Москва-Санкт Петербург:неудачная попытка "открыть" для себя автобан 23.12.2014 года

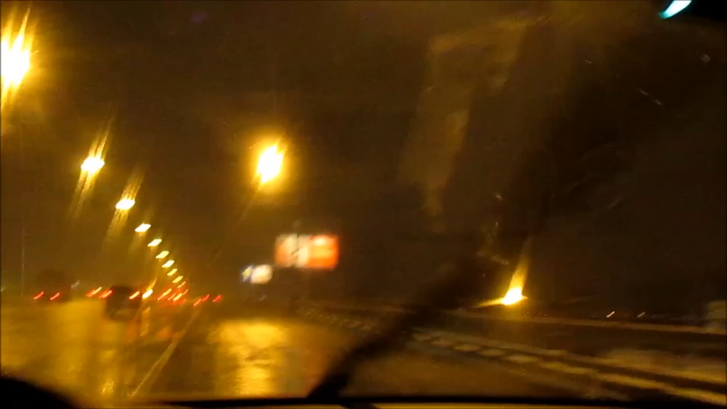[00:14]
Скоростное шоссе до Зеленограда И я сейчас хочу туда попробовать попасть Ну, надо попробовать проехать первый раз по новой дороге Это же, в общем-то, исторические кадры Дело в том, что Зеленоград испытывал огромные трудности Ну, связь Зеленограда с Москвой Ленинградка постоянно была заполнена И мы с огромным выудушевлением ждали открытия нового шоссе
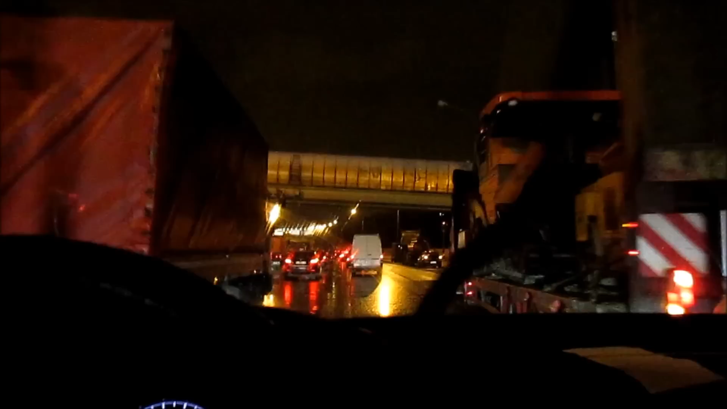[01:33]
без обмана Вот Я на новой автостраде Ну, по крайней мере, пока, мне так кажется Санкт-Петербург Шереметьево тут указатель На Москву, на центр съездов нету Попробую проеду Я тут пока один еду Знака не было, что нельзя ехать Попробую
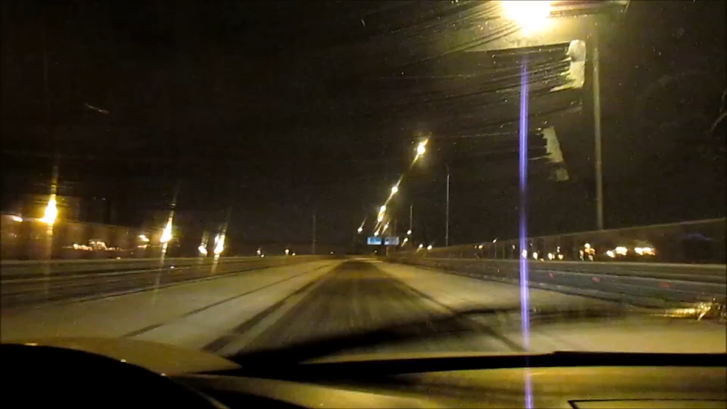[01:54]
Слухи об открытии дороги оказались преувеличены Там все перегорожено То, что я сейчас назад поеду Я вот тут что-то не заладилось Там все перегорожено Так что едем назад Вот ТИКС Объявили, что открыли Все перегорожено Вот ТИКС Хрен поймешь, а? Ну, ладно Извести, за хрен поймешь Поеду-ка я назад Скажем так, фокус не удался Что за фигня?
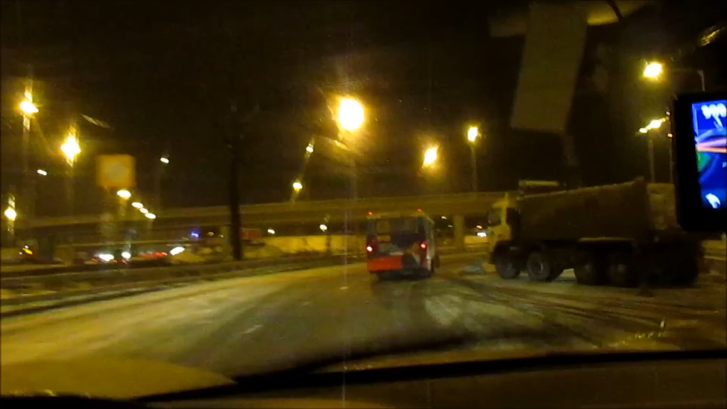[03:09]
что отсюда можно проехать в Шереметьево Ну, так сказать Говорит о том,
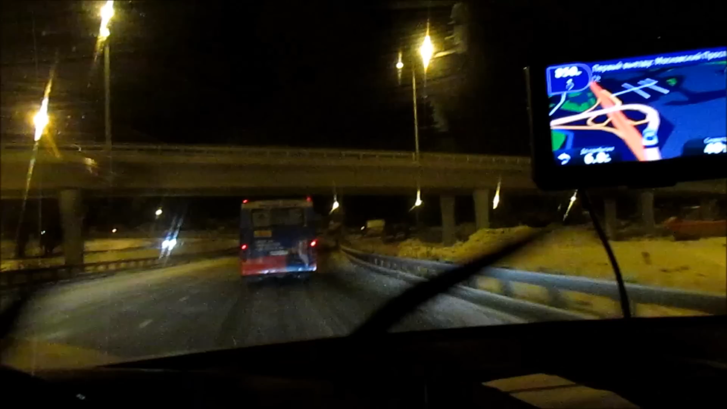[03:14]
что Будет дорога в Шереметьево отсюда Но пока, видимо, все закрыто Видимо, я что-то перепутал Что сегодня открыли дорогу Возможно, принял желаемое за действительное Не знаю,
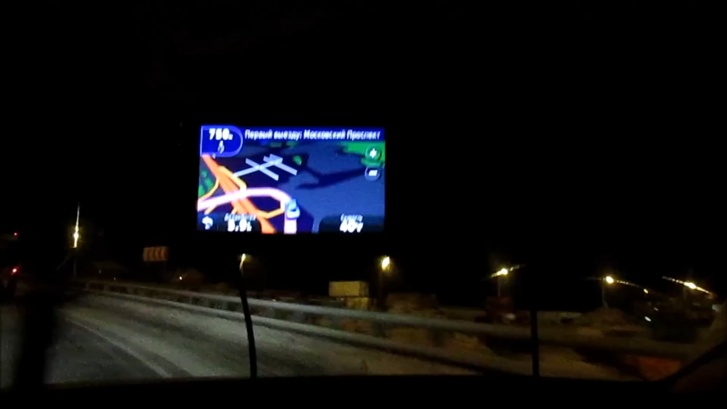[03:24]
не знаю Но почему-то мне показалось, что сегодня Дорога должна была быть открыта Ну,
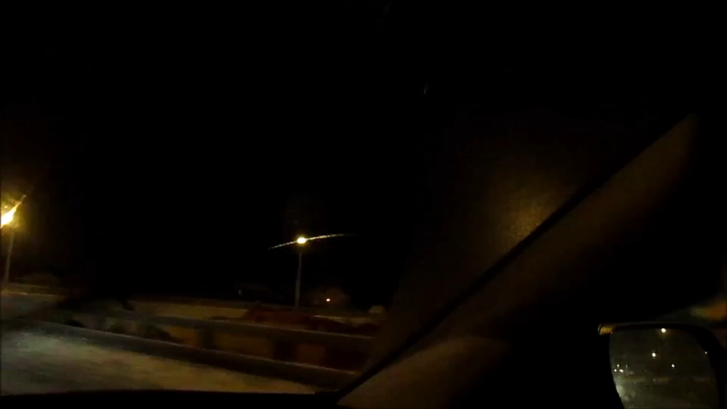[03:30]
может, что-то и поменялось Вот Не знаю Ну, вот здесь, по крайней мере, транспорта не видно Хотя, вроде, дорога и расчищена И с той стороны у нас Выезд с города вроде бы расчищен Не знаю Загадка Вся жизнь наша загадка Так
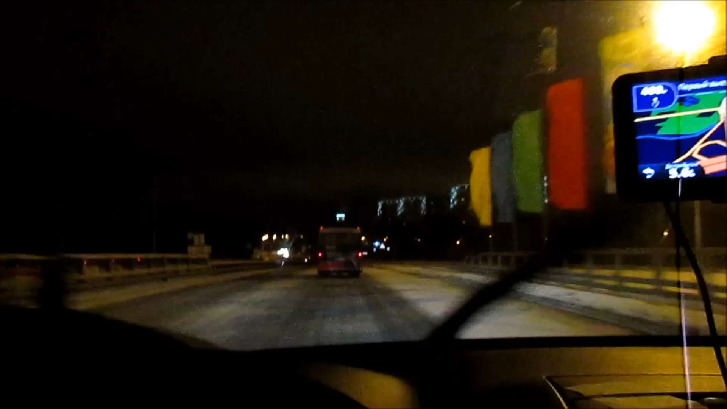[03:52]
что пока загадка осталась не разрешена А нет Выезд еще пока закрыт Видимо, планировалось Но не смогли это сделать Бывает Ладно Продолжаем Присматривать за автодорогой И надеяться на ее Скорое открытие Я дома Это наш маленький город Зеленоград Маленький,